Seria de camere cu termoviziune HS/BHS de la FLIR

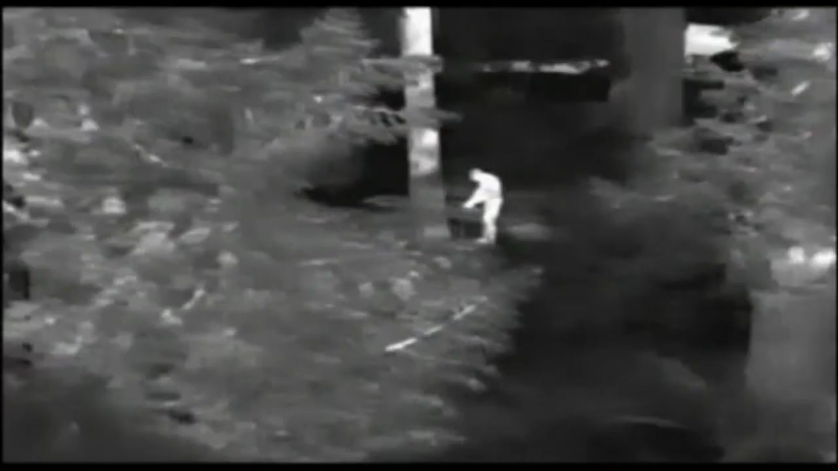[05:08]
Thermal cameras like the H-Series let you scan large areas quickly while remaining covert yourself. Another technology is night vision goggles and scopes, also called image intensification. They amplify small amounts of visible light so that objects can be seen at night.
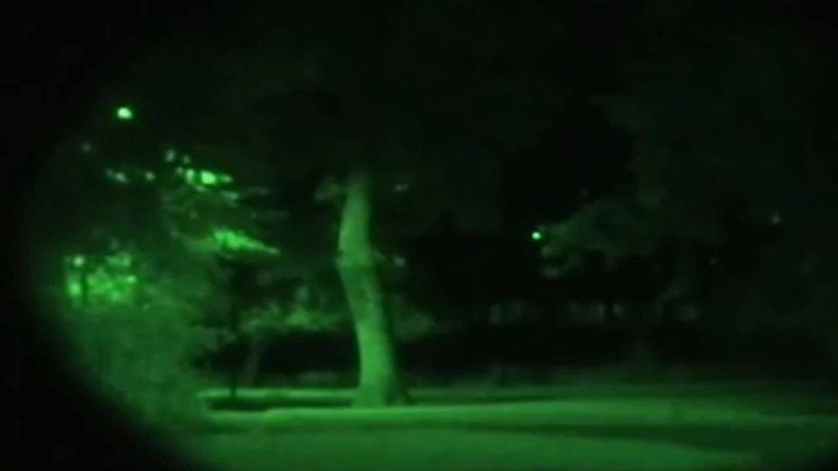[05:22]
Unfortunately amplifying the amounts of light in an image is only part of the solution to true night vision. The critical element they don't address is visible image contrast.
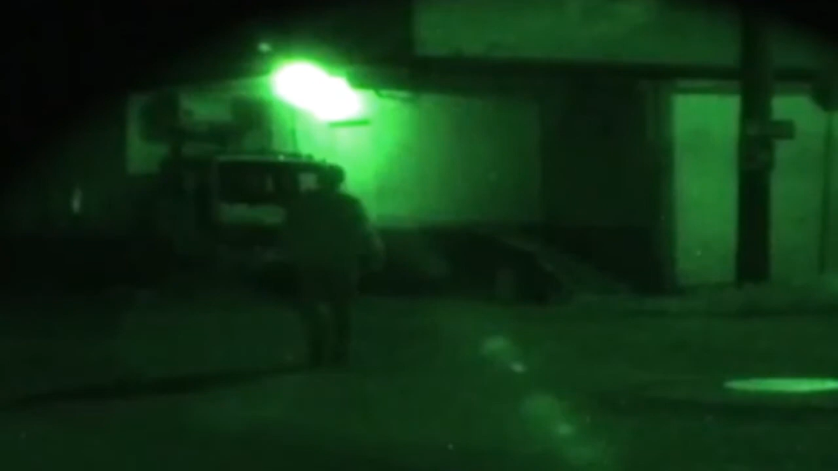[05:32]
When a target is brighter than its surroundings it has good visual contrast and is easy to see. When a target doesn't have good visual contrast you can't distinguish it from its surroundings.
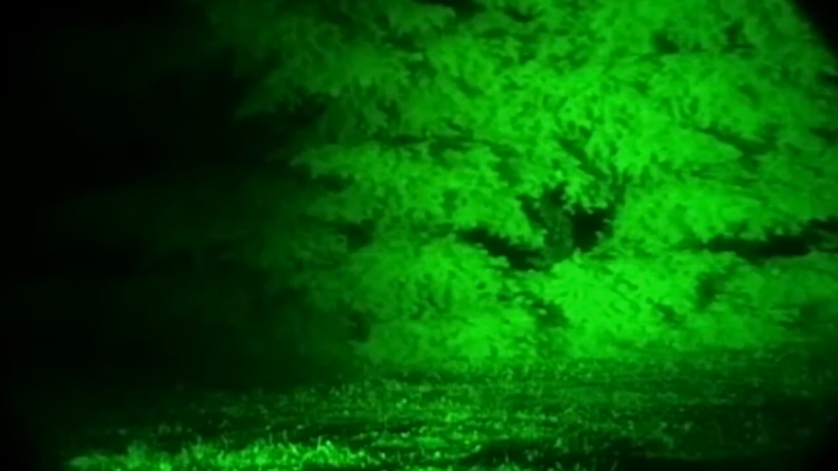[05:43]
Thermal cameras see heat, not light. The more heat an object gives off, the more thermal contrast it generates and the easier it is to see.
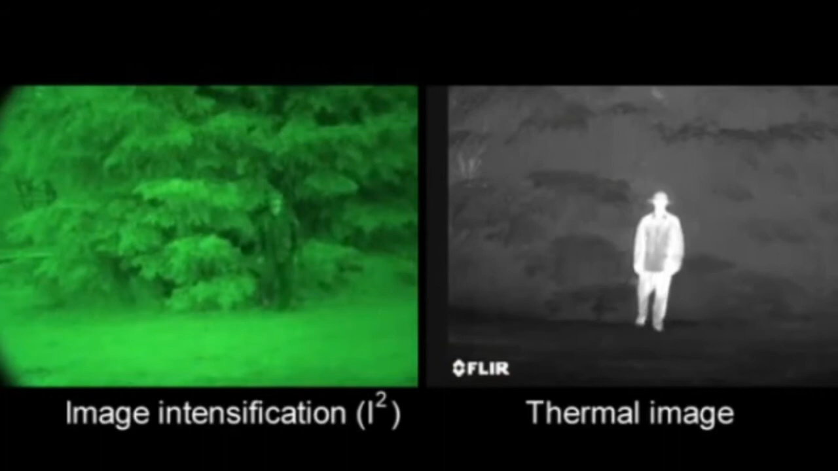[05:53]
Everything on earth gives off heat. Things like people, animals and cars generate lots of heat so they are easy to see even through camouflage.
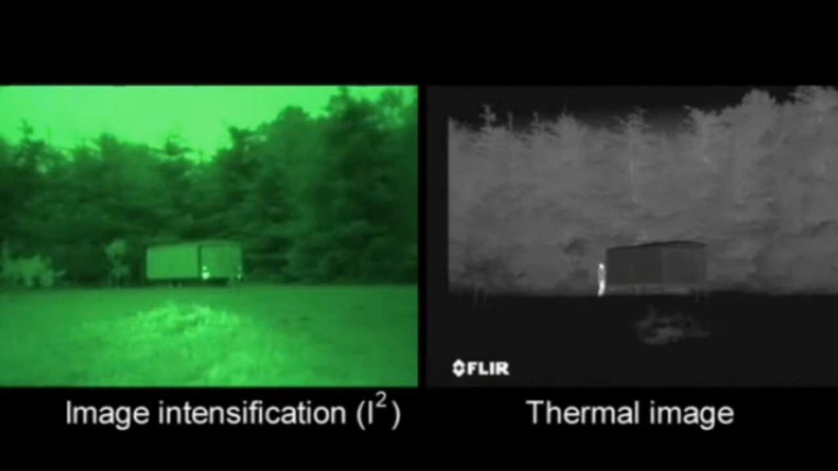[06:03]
Atmospheric conditions like smoke, rain or fog reflect light making night vision goggles and scopes even less effective in these conditions.
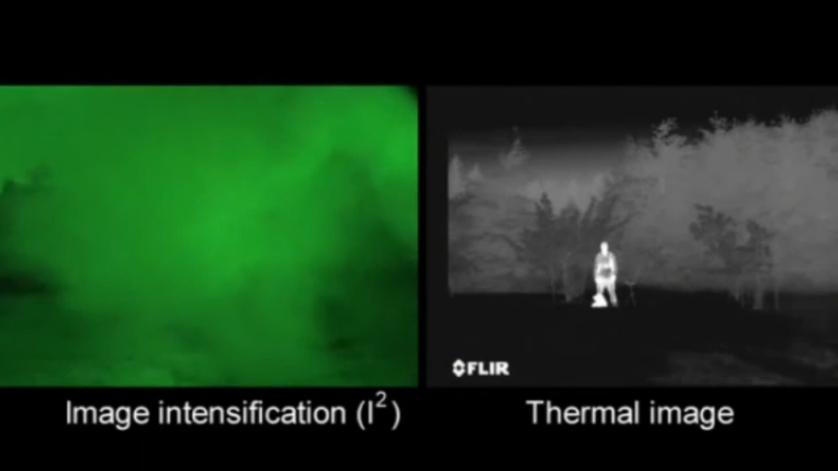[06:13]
Thermal cameras see through these obscurants clearly. Night vision goggles and scopes also need to have the right amount of light to work well.
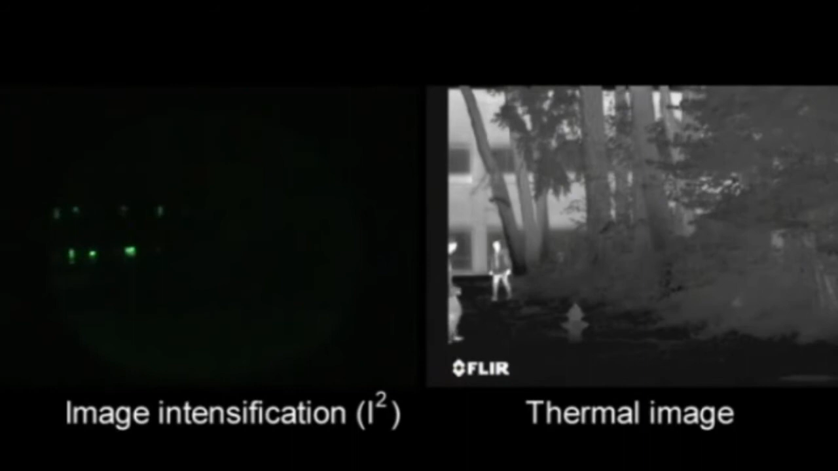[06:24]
If light levels are too low like in rural areas or when looking into the deep shadows they will not be able to see anything. If there is too much light like street lights, security lights or car headlights they become oversaturated.
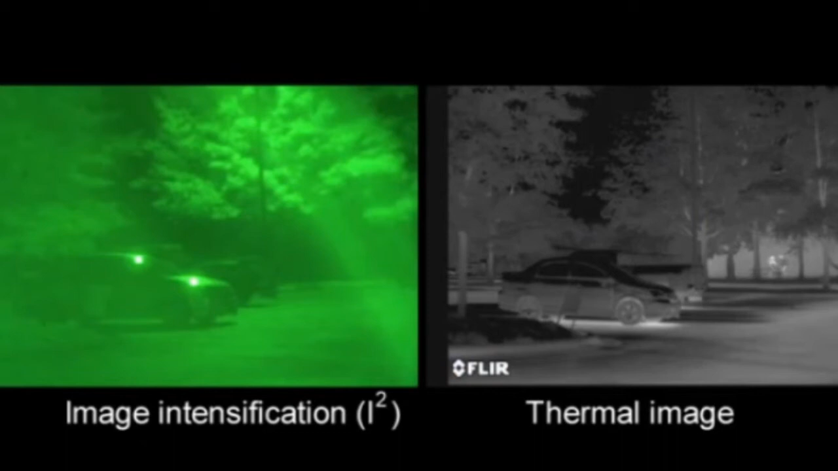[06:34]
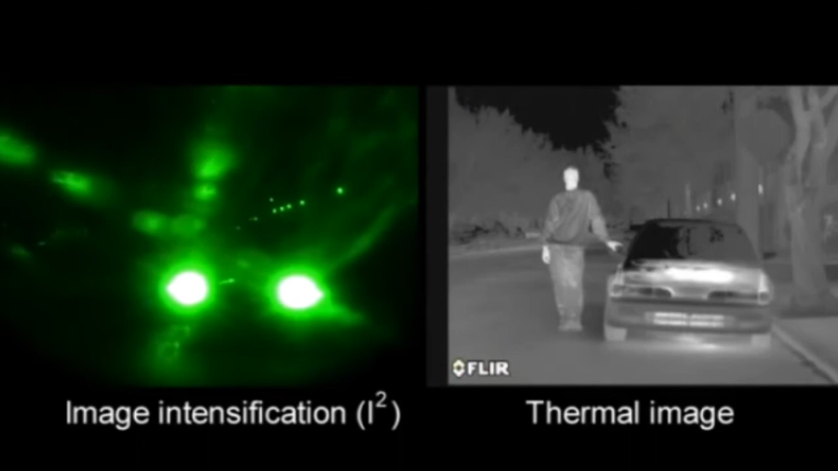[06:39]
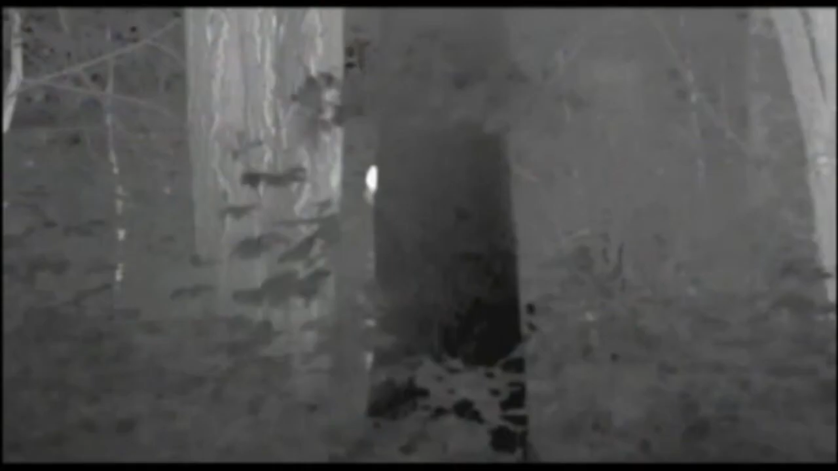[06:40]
Thermal cameras like the FLIR H series have none of these limitations and are therefore the perfect tool for seeing in the dark without being seen yourself.